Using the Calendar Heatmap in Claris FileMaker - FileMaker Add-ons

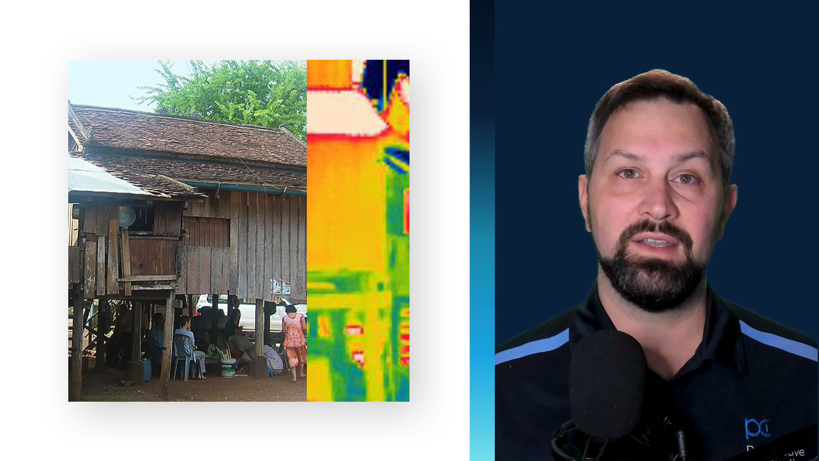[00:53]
each pixel being a cell, and each color representing a range of temperature. But that grid can represent many other things.